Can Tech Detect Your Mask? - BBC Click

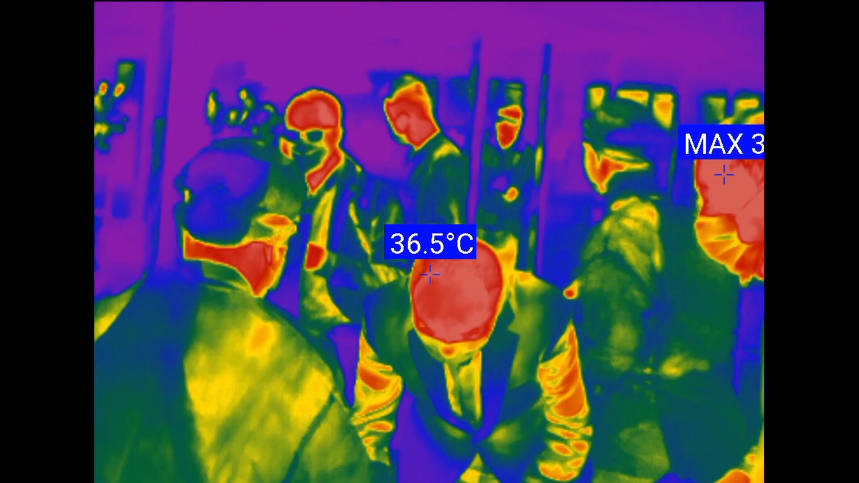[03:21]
On screen: spot 36.5°C
And if they're over a certain limit,
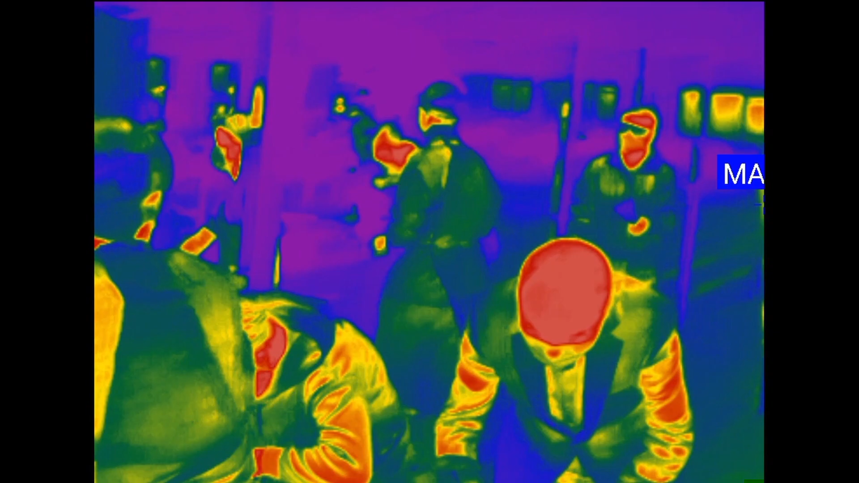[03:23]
it could be an indicator that they may have a symptom of Covid-19.
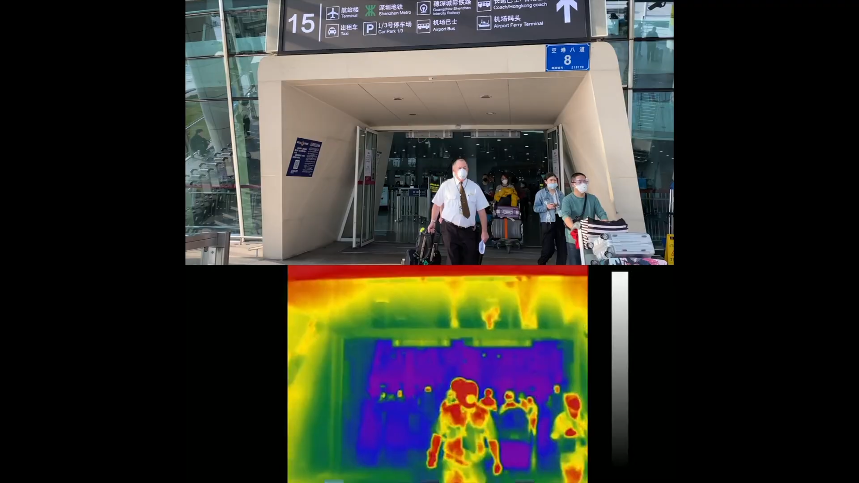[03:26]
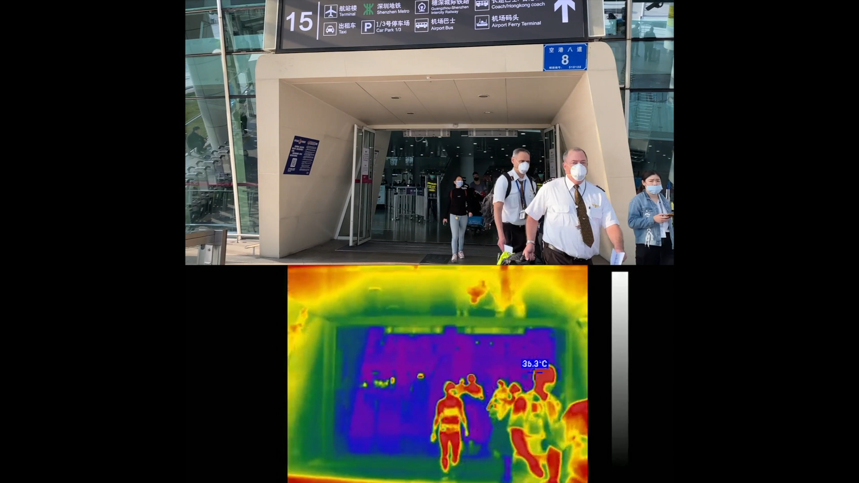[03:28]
Developed by KC Wearable, this helmet is primarily used by police forces in China,
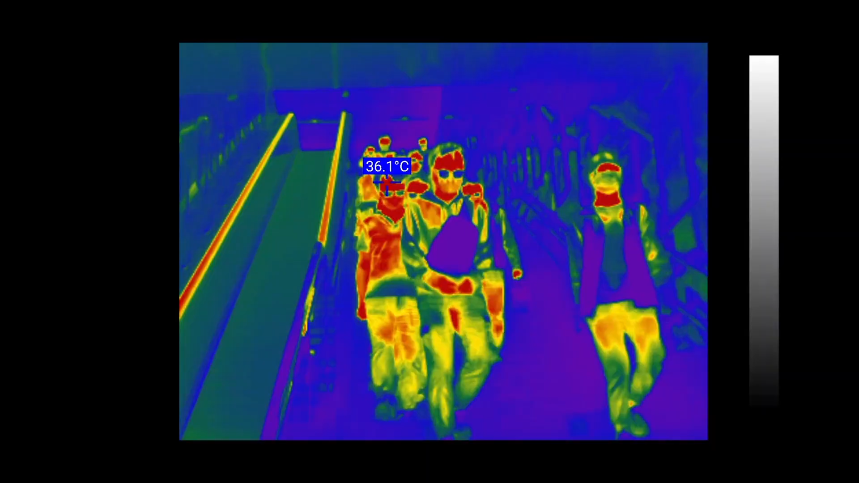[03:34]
On screen: spot 36.1°C
but now also being used internationally to survey areas with a large volume of people.